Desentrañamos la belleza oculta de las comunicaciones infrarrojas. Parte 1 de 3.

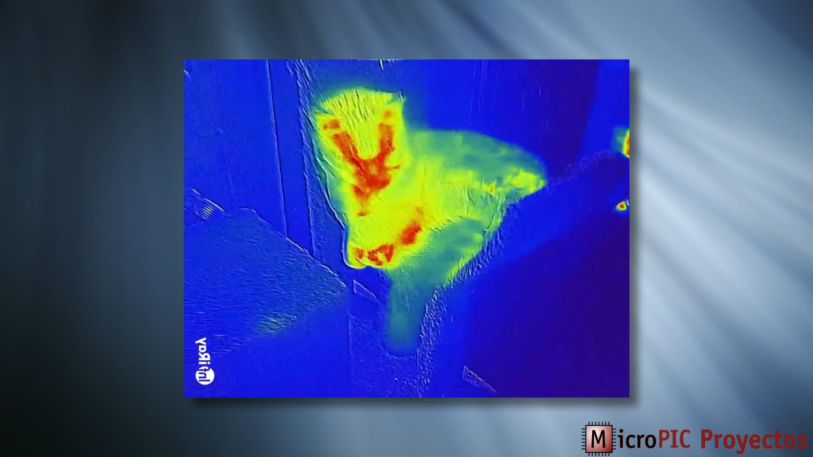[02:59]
Y ahora que hablamos de calor, tengo que decirte también que cualquier objeto que emite calor también emite ondas infrarrojas.
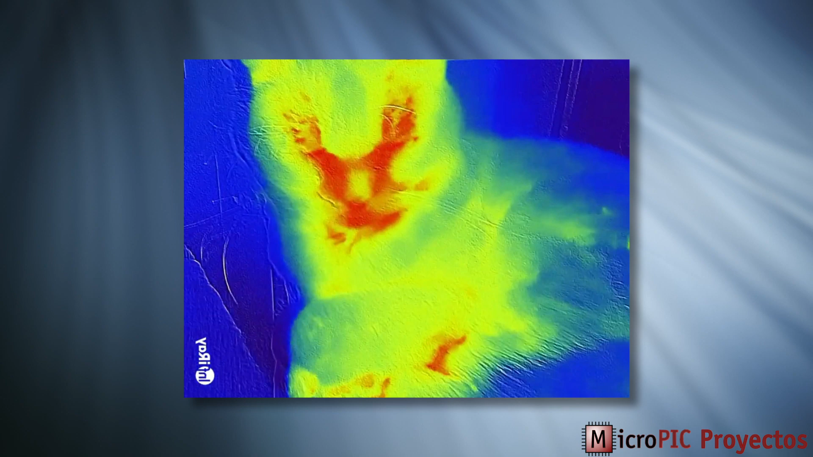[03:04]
De hecho, ese es el principio de funcionamiento de las cámaras térmicas.